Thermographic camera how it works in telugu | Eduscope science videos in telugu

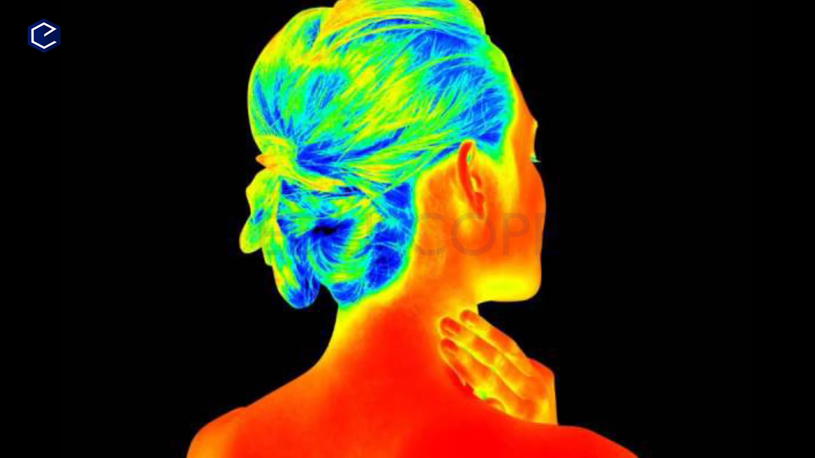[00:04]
థెర్మల్ ఇమేజింగ్ ఉపయోగాలు. మనం యూజ్ చేసే డిజిటల్ కెమెరాలు, మొబైల్ కెమెరాలు మన కంటికి కనిపించే వాటిని షూట్ చేయగలుగుతాయి.
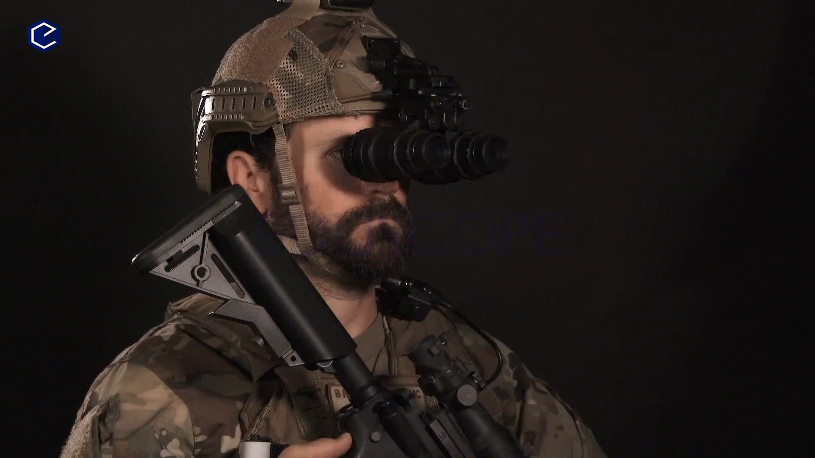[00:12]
కానీ కొన్ని ప్రత్యేకమైన కెమెరాలు మన కంటికి కనిపించిన వాటిని కూడా చిత్రించగలవు. అవే థెర్మోగ్రాఫిక్ కెమెరాలు.
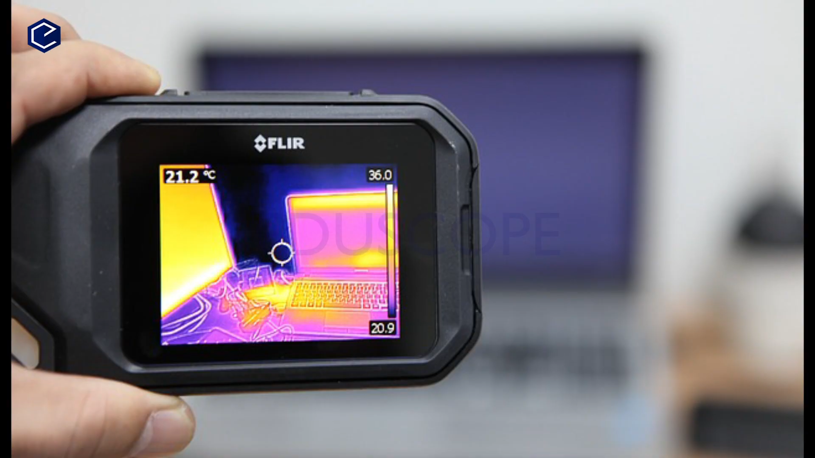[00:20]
On screen: spot 21.2°C
ఈ థెర్మోగ్రాఫిక్ కెమెరాలు ఎలా పనిచేస్తాయో తెలుసుకోవడానికి ముందు మనం రెండు విషయాలు తెలుసుకోవాలి.
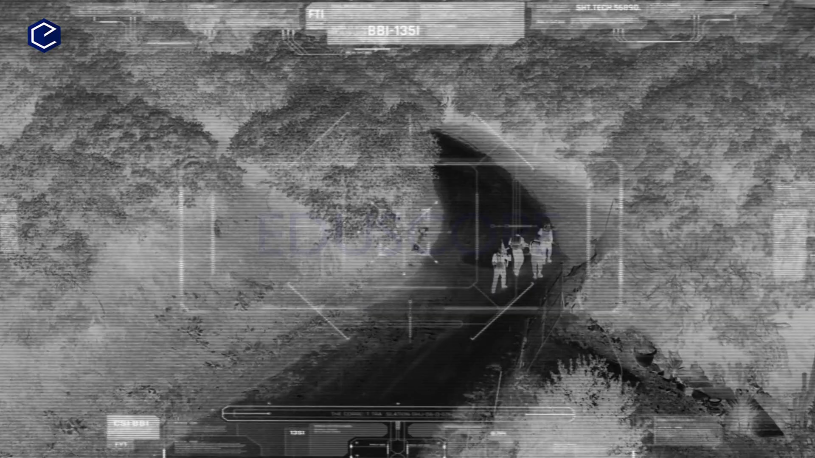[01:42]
అంటే వెలుతురు లేని వాతావరణంలో వివిధ రకాల వస్తువులు, మనుషుల యొక్క కదలికలు, వాటి క్రియాశీలతను గమనించాల్సి వస్తుంది.
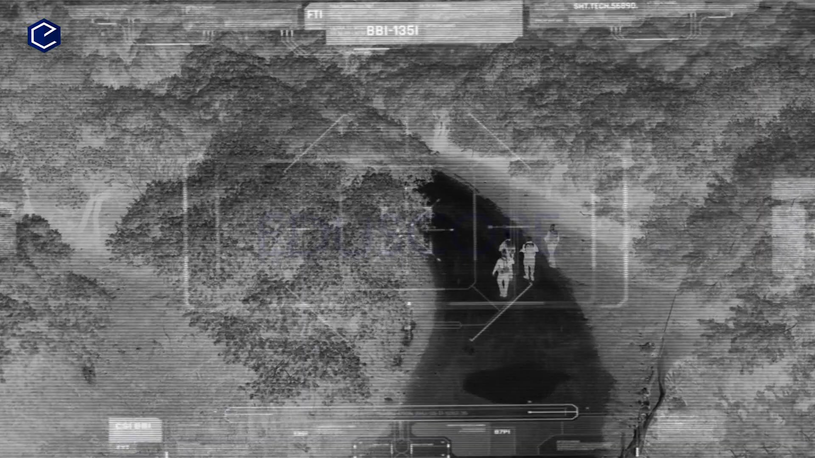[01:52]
అటువంటి అవసరాల కోసం ఇన్ఫ్రారెడ్ రేడియేషన్ చిత్రించగలిగే కెమెరాల అన్వేషణ మొదలైంది.
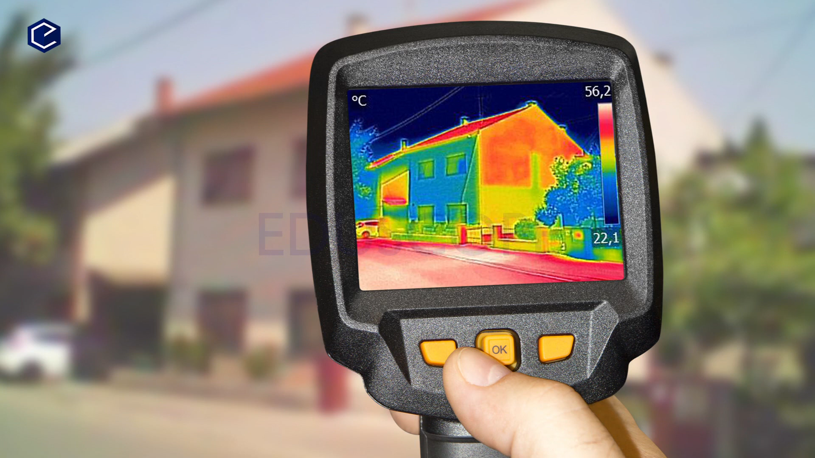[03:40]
On screen: scale top 56.2°C, scale bottom 22.1°C
పెద్ద పెద్ద భవనాలు నిర్మించేటప్పుడు లీకేజీలను గుర్తించడానికి, బిల్డింగ్లో ఎక్కడైనా తేమ ఎక్కువగా అయ్యి ఫంగస్ లాంటివి ఏర్పడితే వాటిని గుర్తించడానికి,
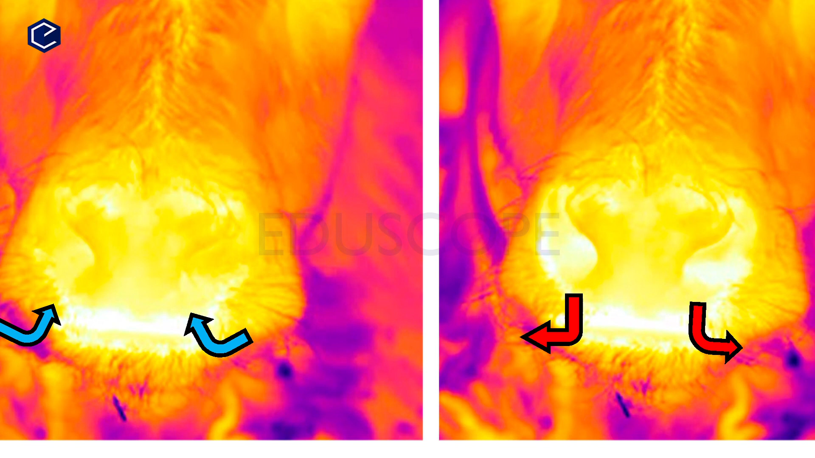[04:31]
మెడికల్ ఫీల్డ్లో ఐఆర్ కెమెరాల ఉపయోగం వ్యాధి నిర్ధారణ చేయడానికి.
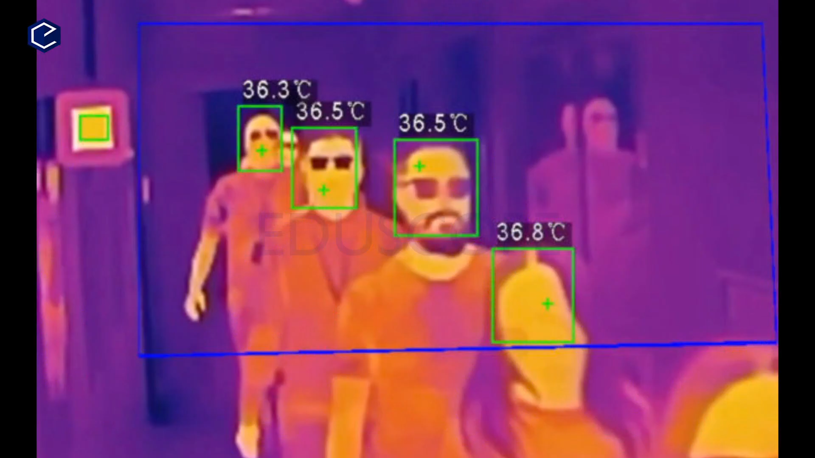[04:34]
మనుషుల్లో, జంతువుల్లో ఇన్ఫెక్షన్ల వల్ల శరీర ఉష్ణోగ్రత పెరిగినట్లయితే వాటిని ముట్టుకోకుండా శరీర ఉష్ణోగ్రత కొలవడానికి ఈ థెర్మోగ్రఫీని వాడతారు.
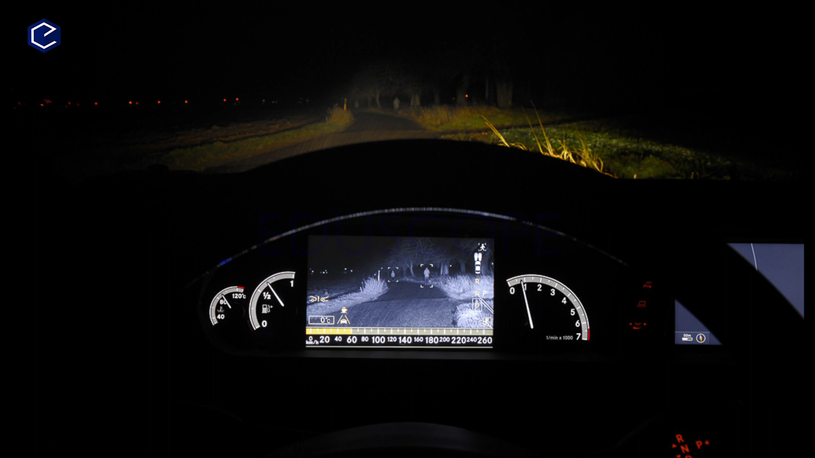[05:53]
ఈ ఐఆర్ కెమెరాలు నైట్ విజన్కి కూడా బాగా ఉపయోగపడతాయి. కొన్ని హై ఎండ్ కార్లలో థెర్మోగ్రఫిక్ కెమెరాలను అమర్చడం ద్వారా ఈ నైట్ విజన్ ఆప్షన్ ప్రొవైడ్ చేస్తారు.
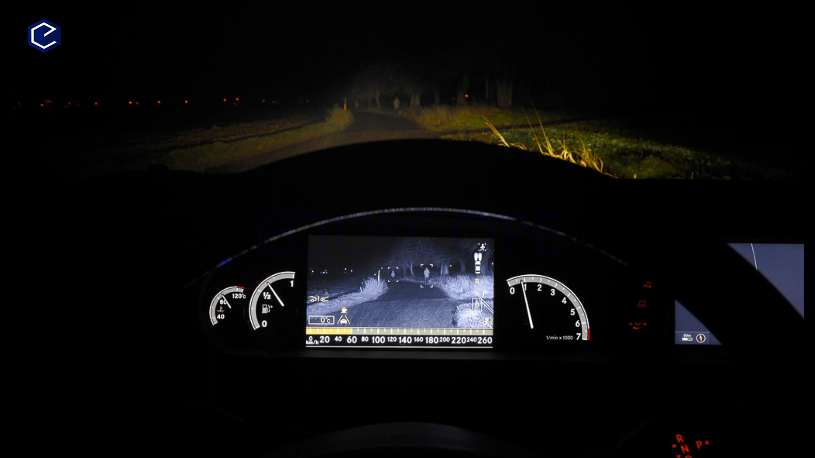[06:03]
లైట్ తక్కువగా ఉన్నప్పుడు, ఇంకా వెదర్ కండిషన్స్ బాగా లేనప్పుడు, లేదా దట్టమైన పొగమంచు ఉన్నప్పుడు, ఇలాంటి పరిస్థితుల్లో రోడ్ సరిగా కనబడదు కాబట్టి ఈ నైట్ విజన్ అనేది బాగా సహాయపడుతుంది.